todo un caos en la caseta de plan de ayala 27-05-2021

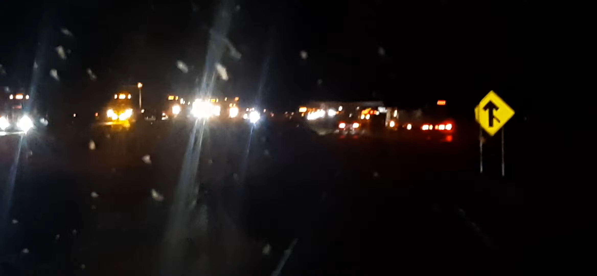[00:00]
buenas noches buenas noches qué tal cómo están todos saludos cordiales y estoy pasando la caseta de plan de ayala pasando la caseta de plan de ayala mire nomás la filonona que tienen estos viejos y ya tiene así como un mes
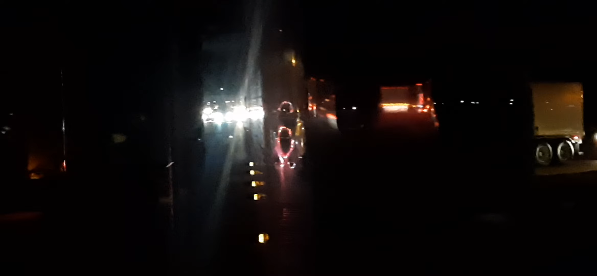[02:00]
tremenda la filonona pero bueno a ver si ya le ponen atención a eso pues están remodelando está bien están remodelando lo que ustedes quieran pero miren por decir ahí ahí va la ambulancia en una emergencia con esa fila se imaginan